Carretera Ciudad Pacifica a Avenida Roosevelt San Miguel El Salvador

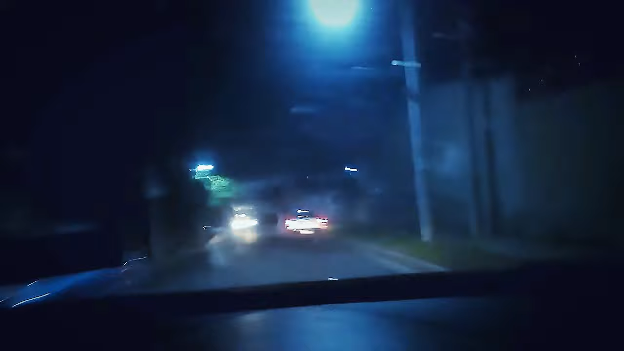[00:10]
derecha, a la par de ese muro, está la Monte Carlo, la residencial Monte Carlo. Aquí seguimos.
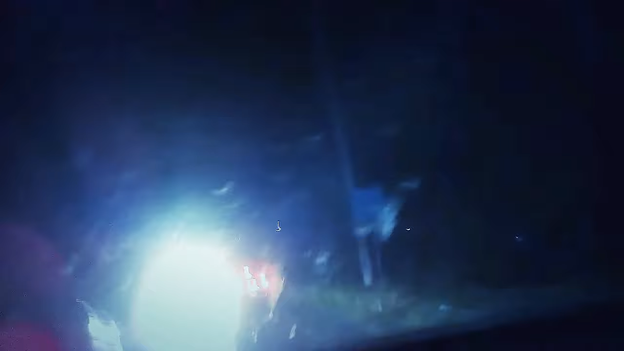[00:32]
Hacia la calle que conecta a la avenida Roosevelt en la AFP.
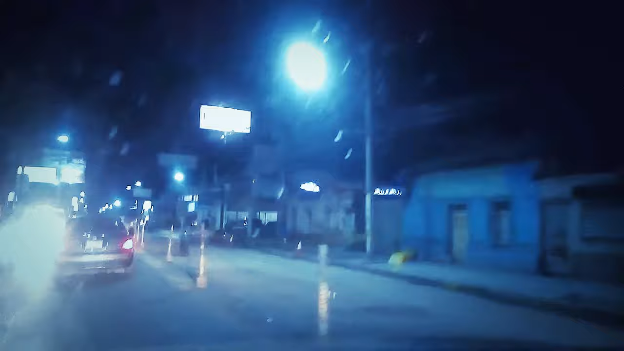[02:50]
de reparación de la calle, y aquí está el Hospital San Francisco a nuestra izquierda. Wow, qué increíble este tráfico a esta hora de la noche.
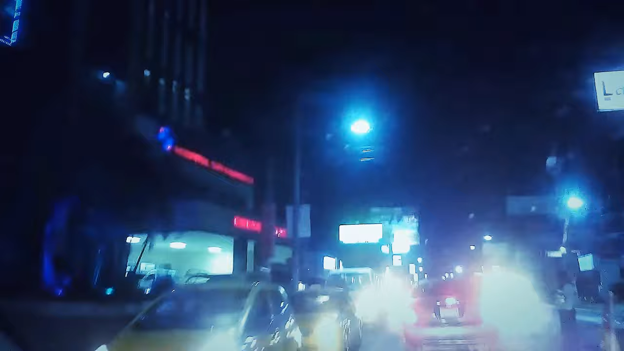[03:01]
Es increíble. Wow, qué tráfico más pesado a esta hora de la noche. Wow, increíble. Increíble. Wow.